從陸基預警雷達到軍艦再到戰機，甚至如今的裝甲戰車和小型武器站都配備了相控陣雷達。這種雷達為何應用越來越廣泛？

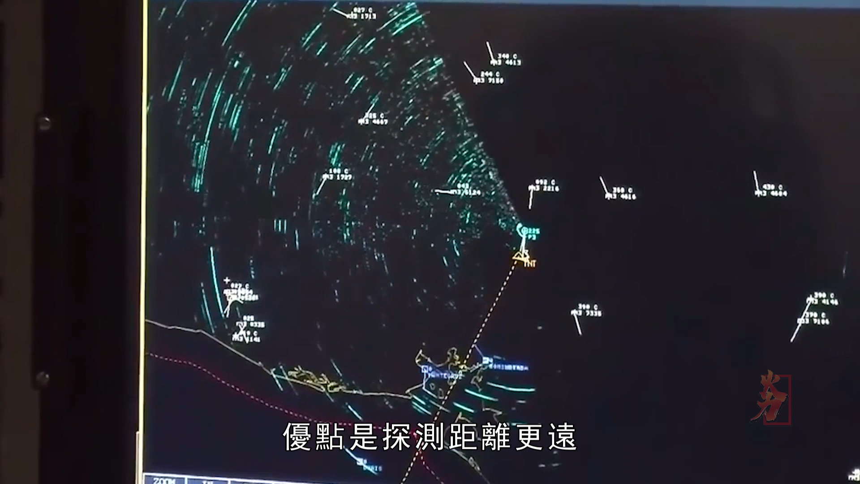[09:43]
探测距离更远因为内部是由多个小的雷达组成
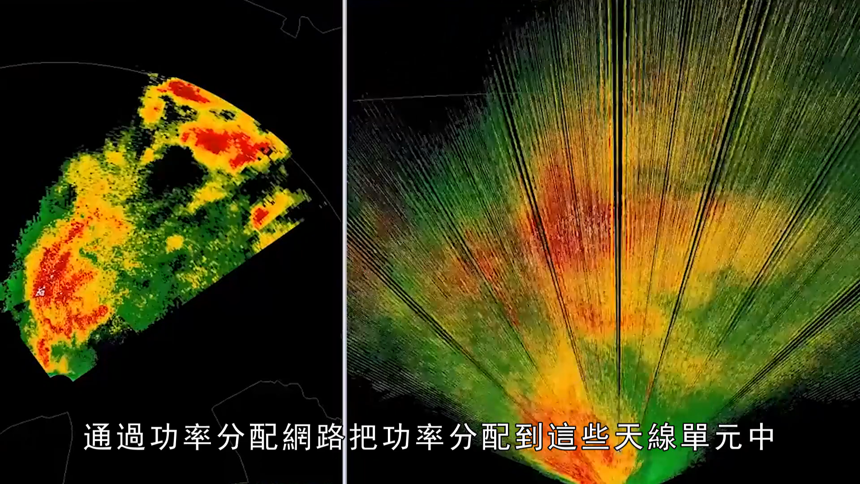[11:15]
些天线单元中每一个天线单元自身辐射功率就是集中式发
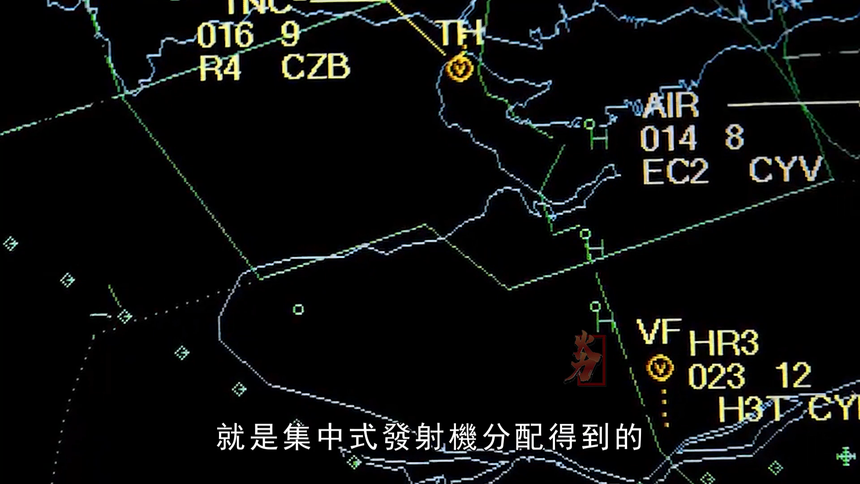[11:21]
射机分配得到的天线单元自身并不能自主地辐射功率因
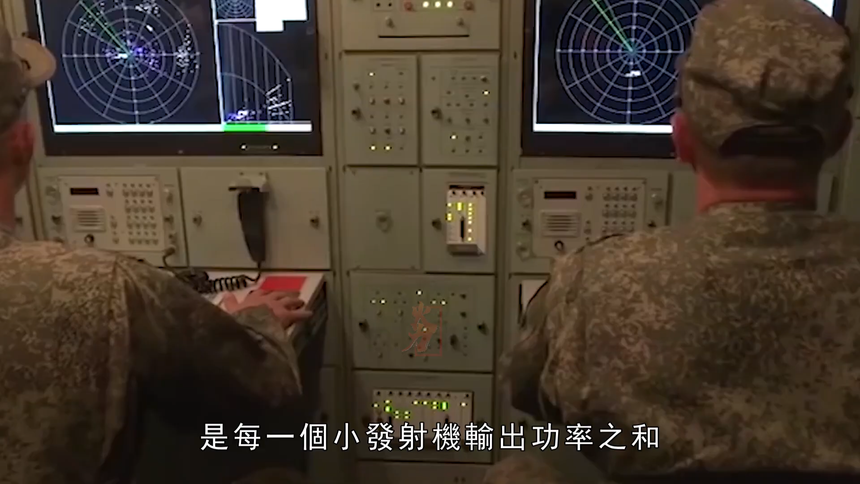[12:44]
输出功率之和这样即使一个
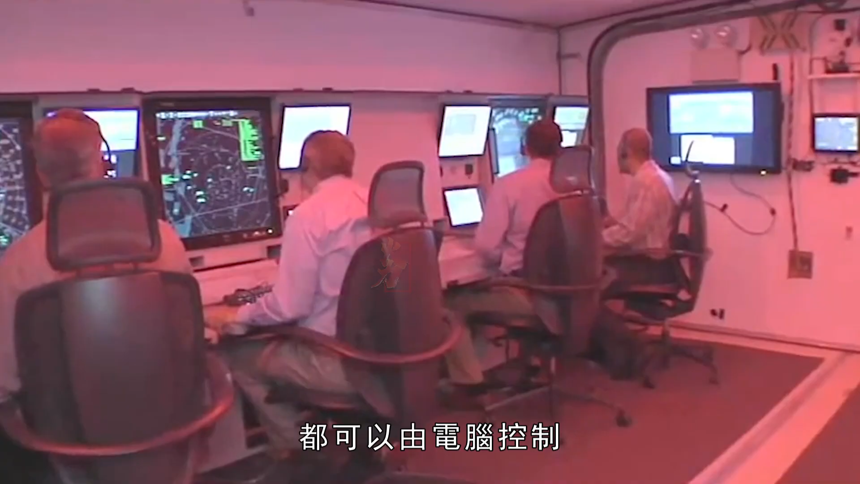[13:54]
都可以由计算机控制所以在扫描的灵活性上具有同样优点二者都可以通过延长在每个方向照射时间提高目标反
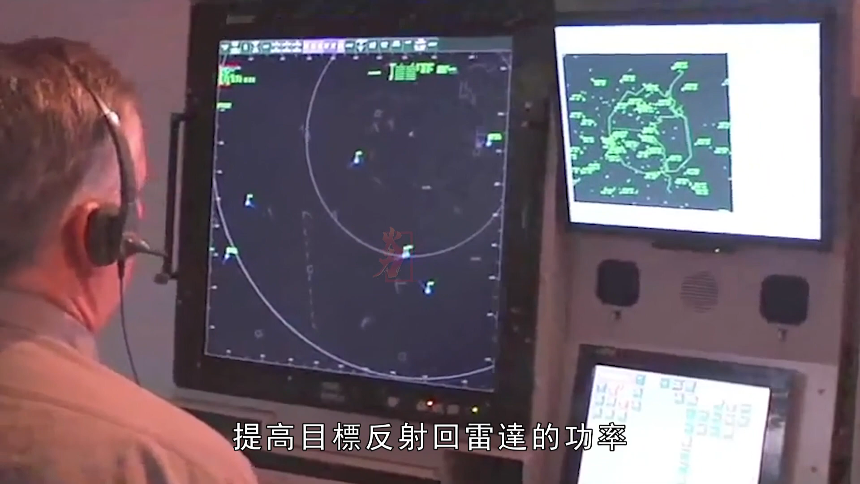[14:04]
射回雷达的功率这是机械扫描雷达做不到的而有源